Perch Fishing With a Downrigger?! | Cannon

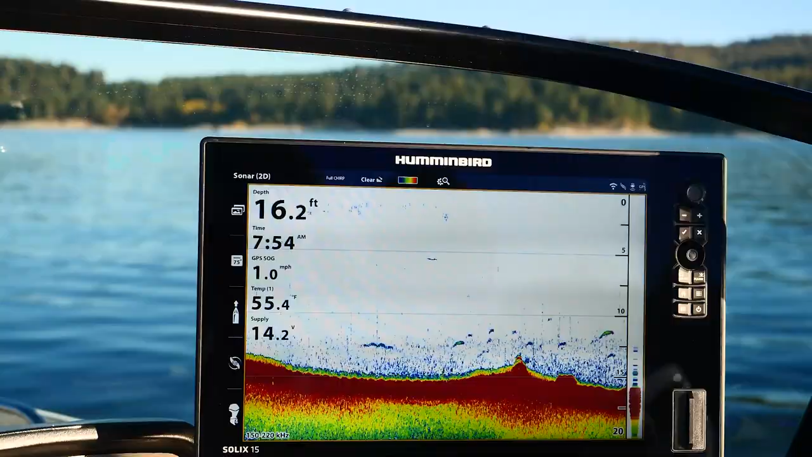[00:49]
On screen: depth 16.2 ft, speed 1.0 mph
miles an hour make sure that this is zeroed and
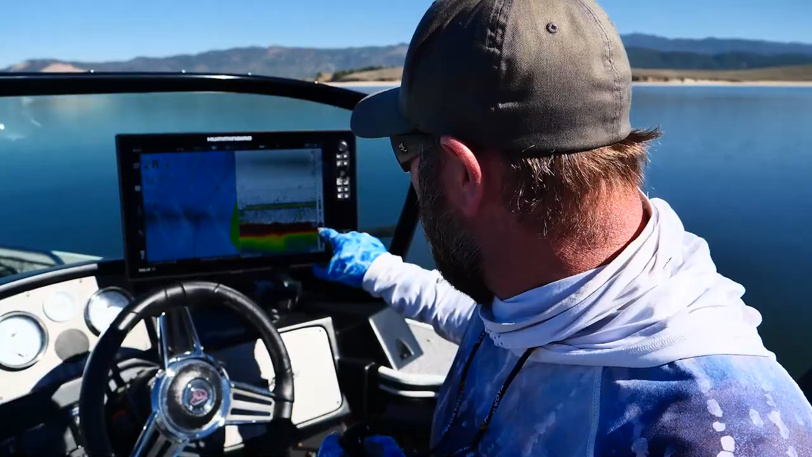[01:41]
fish are all sitting on this edge and you can see it's a steep edge so if you were if you were trying to run the downriggers by hand and watch what you're doing you'd be running
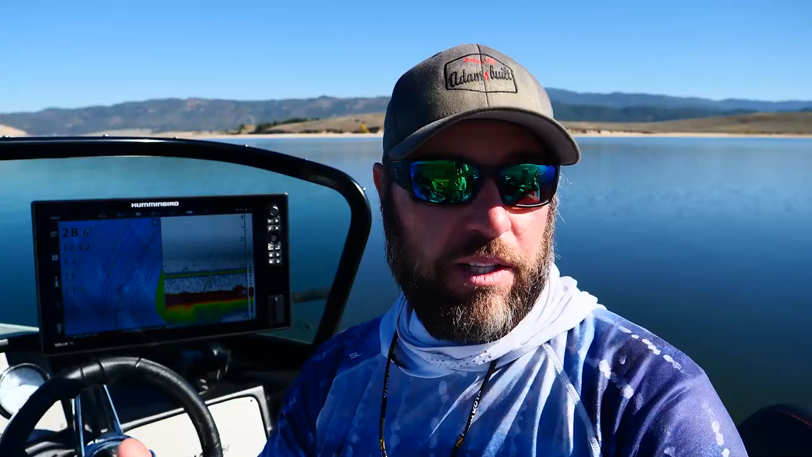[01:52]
that ball into the side of into the mud all day getting snagged up so with the bottom tracking feature on it's doing the work for you and I can sit here and I can run this
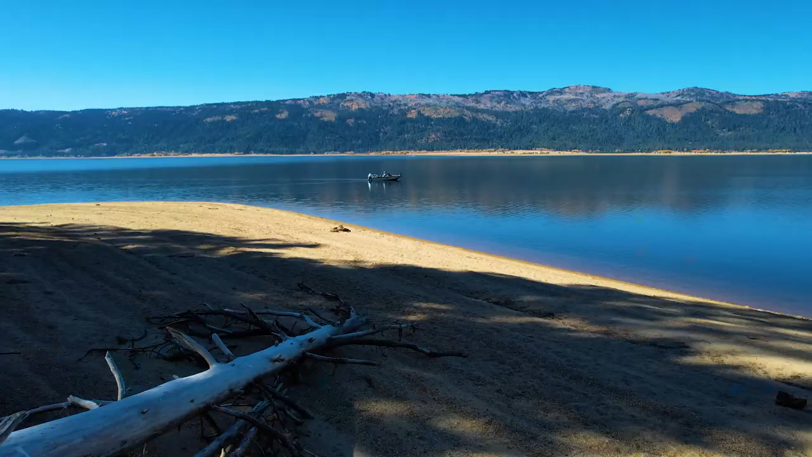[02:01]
contour it's a small margin of error here
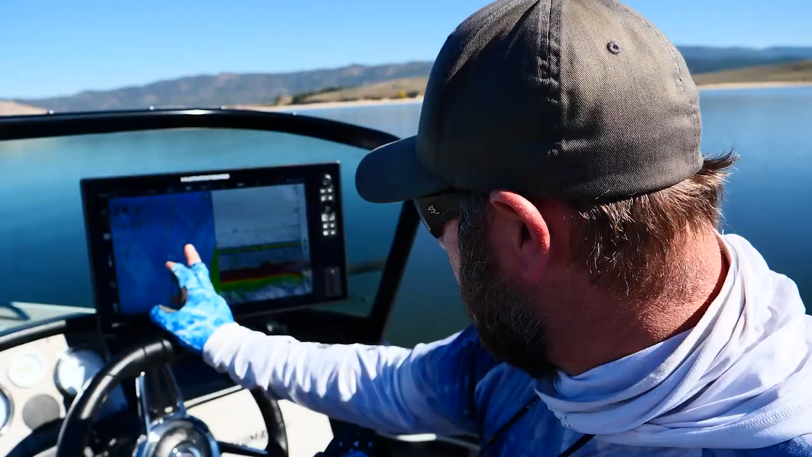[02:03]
of what you know what you can get away with but these fish are literally right where it drops off that's where they're all hanging the only place we can find there